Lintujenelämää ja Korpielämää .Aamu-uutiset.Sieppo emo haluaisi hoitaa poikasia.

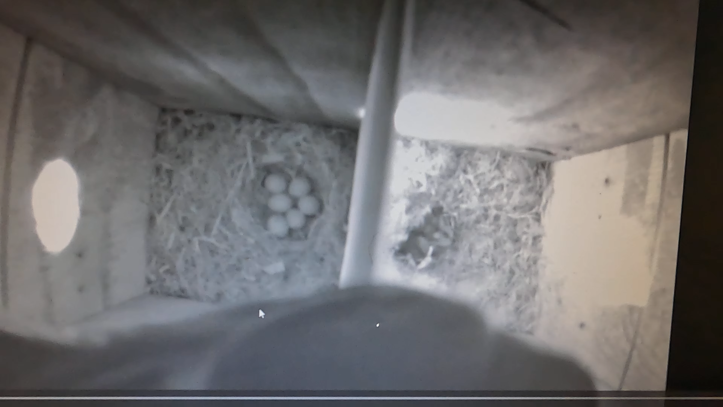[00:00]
Kuomenta. Täältä tulloo Tinti ja Sieppo aamu-uutiset. Täällä on kyllä semmoista sekamelskettä, että otapa tästä selveen nyt. Pannapas päällettämään. Tuossa on Sieppo äiti. Aha, oli kyttäämässä, että mennäkö hän ruokkiin. Poikas ja Tiianin tuli, niin lähti. Lähti. Se on ihan...
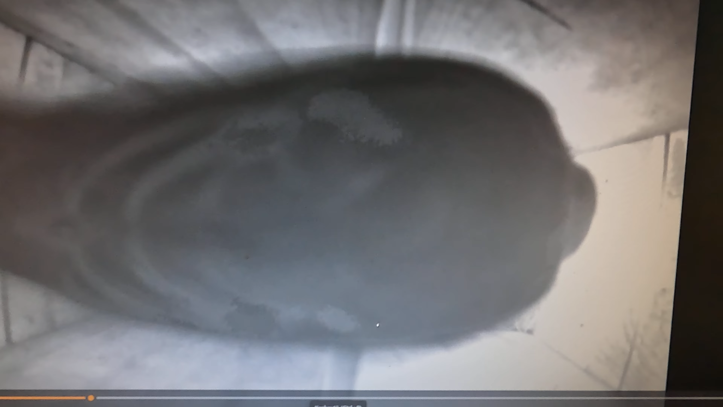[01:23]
Se oli tarkoitus panna siihen. No nyt se ruokkii, niin... Kamera laittaa silläkin noin, että... Tiedään mitään, se mennä toisen pesää tuon huempaa. Mennäkö se valloittaa nyt tuota tiitiltä ja pesää? Eilen kävi se... Isä Sieppo kävi tuota reijästä. Tuli tuota hoitamaan niitä...
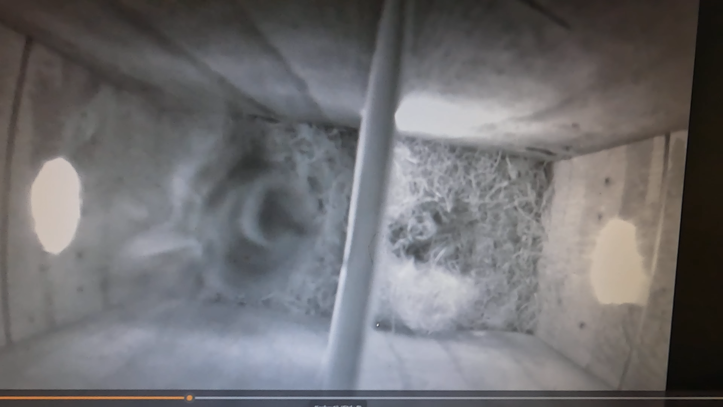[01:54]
Pitkäaikko, kun niitä tipoja hoiti tuota... Sitten noita Tiiaa sen poikasin. Tämä on nyt kyllä ihan levouto tämä... Sieppo äiti. Haluaa siis hoittua niitä lapsia.
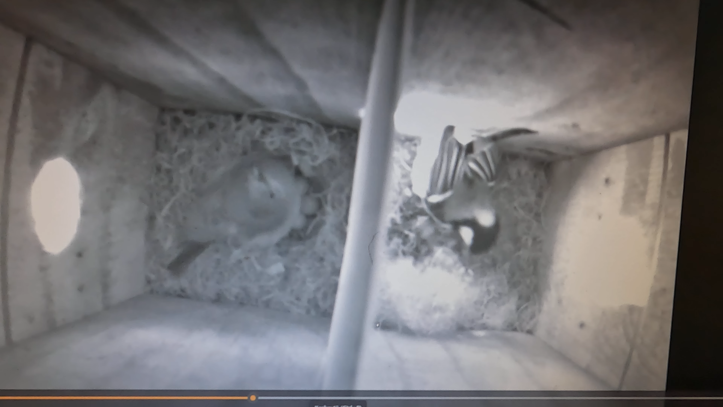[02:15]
Tämä meni nyt mielenkiintoiseksi. Tämä meni nyt mielenkiintoiseksi. Mennäkö vain, että... Kyllä tämä... Suunniteltiin tämä homma ja tosiaan oli leksi siihen laitettiin. Mutta sitten kun kamerat tulikin, niin sittenpä se tuli eri asia ja... Eikä keritty enää siihen muuta suunniteltiin.
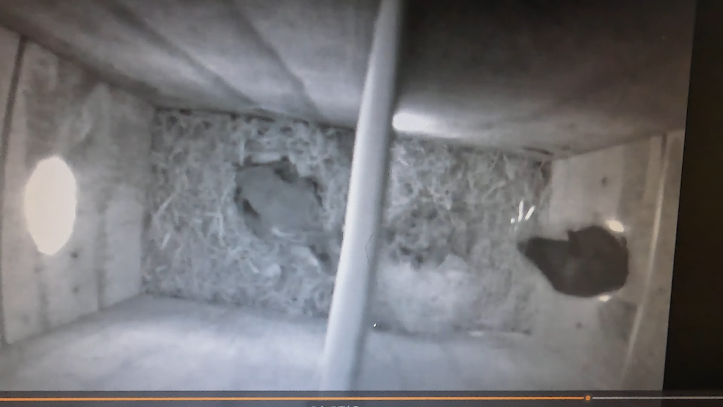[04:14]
Ruokki sitä pitkäaikaa. No todella... Tintillä on vissiin kaukana nyt ne ruokapaikat. Että... Ei tahos löytää sitten... Mitä sitä ruokaa.
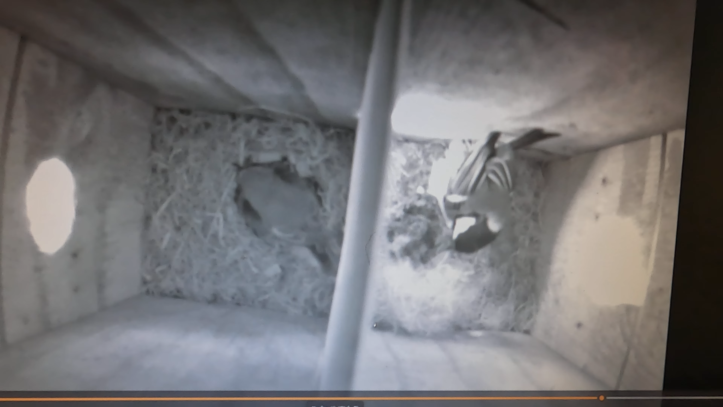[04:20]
Se vaatii, jos enää vie enää pitää ruokkaa. Niin tuota... Mennään pitkän matkan taas. Tää on nyt... Tämmöstä seikkailua. Luonto tätä nyt... Kierrättellee. Miten kierrättellee? Että tähän ei nyt ihmisen käsi mahaa mitään. Että... Parhaamman mukaan tämä on nyt totteutettu. Ja mutta tuota... Jos tätä ei ois kamerota, niin ei me päästä sitten toteamaan, mikä täällä on tilanne.